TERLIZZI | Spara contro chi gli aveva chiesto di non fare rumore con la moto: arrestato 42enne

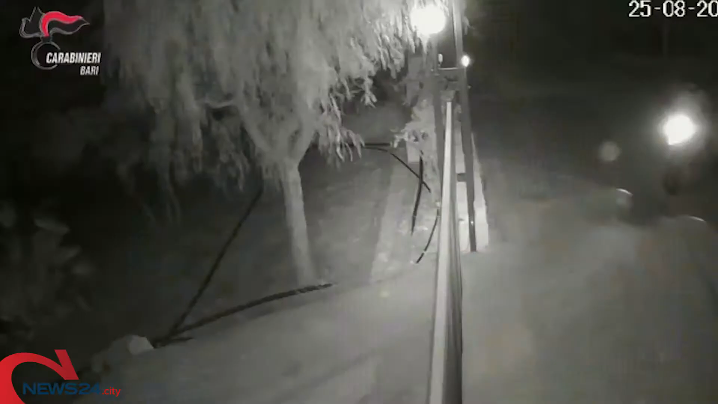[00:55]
immagini a documentare l'episodio di violenza il 42enne poco dopo è tornato nel locale ha esplosso un colpo di pistola contro il bancone dove aveva